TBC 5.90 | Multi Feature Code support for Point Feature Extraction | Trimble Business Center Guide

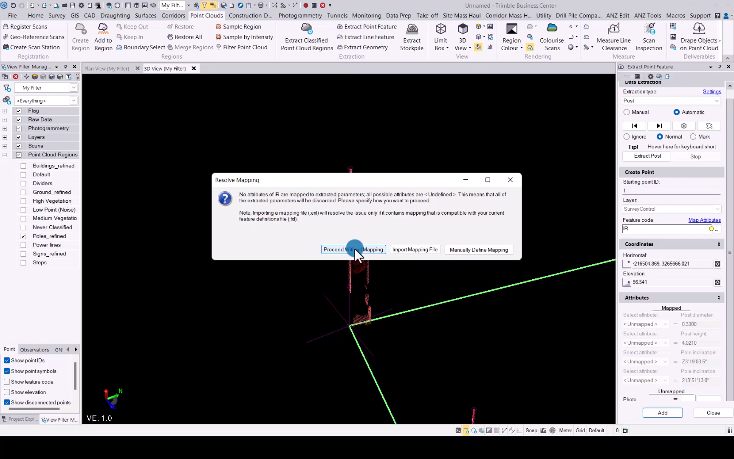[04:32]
and we will do the same for that one so play dead height
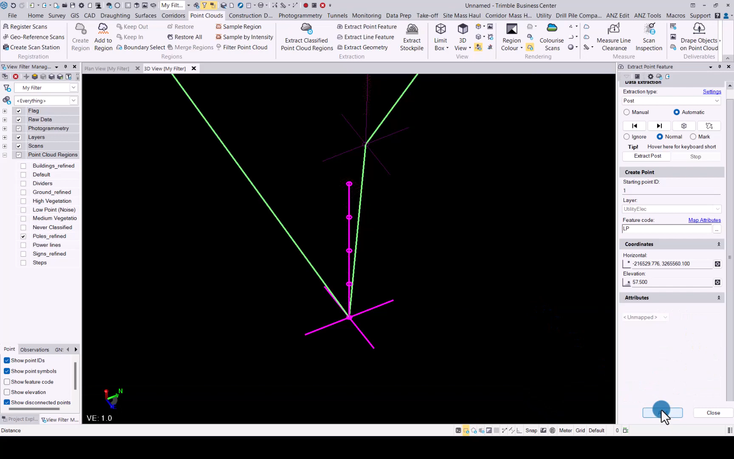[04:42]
see without mapping here we go
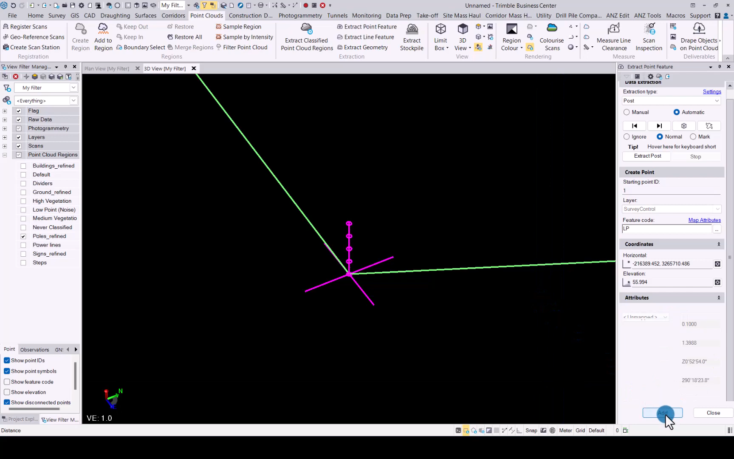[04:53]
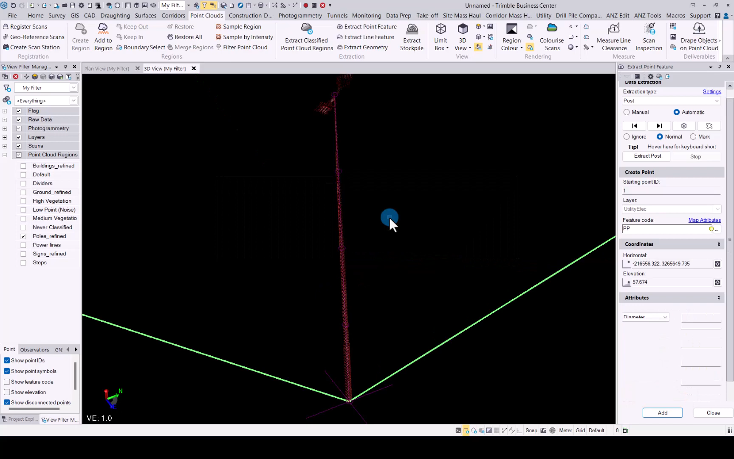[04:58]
here we go and as you can see
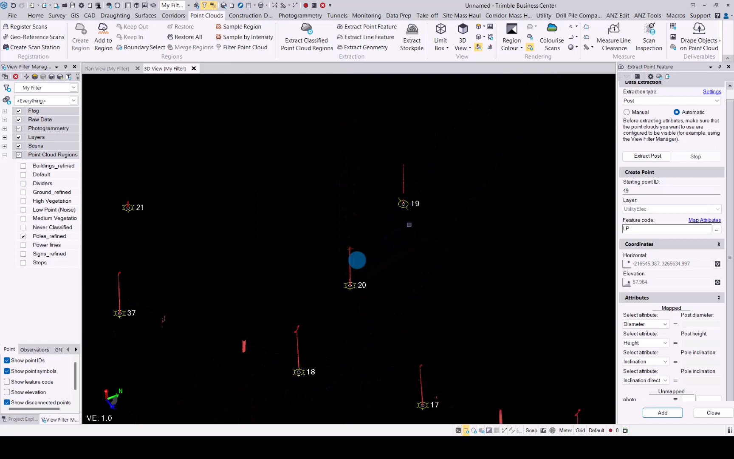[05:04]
now if we look at that point you can see that was made a different feature code if we click on the properties for point 19
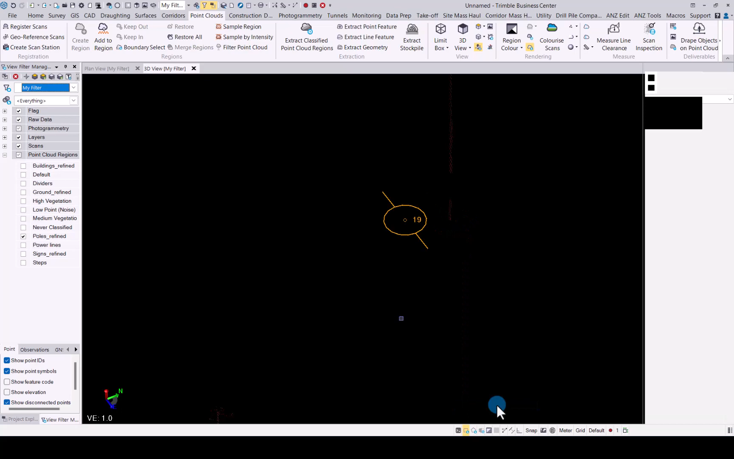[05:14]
you will see that feature code was updated to power pole
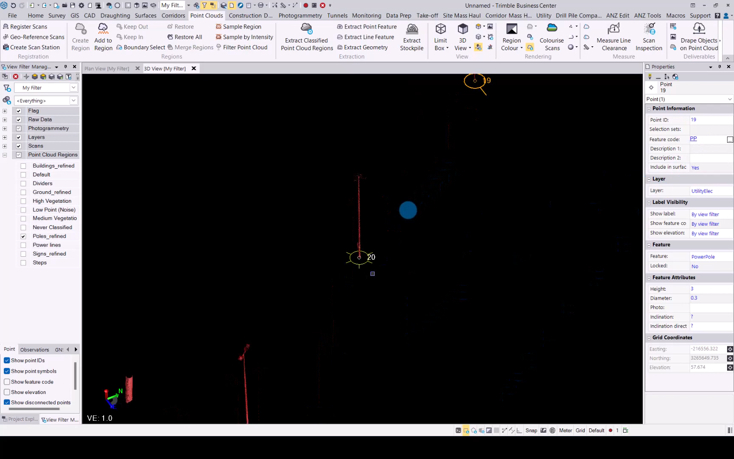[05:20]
where all the others go to point 20 is still as a lightning post so that's the new enhancement where you can change your feature code for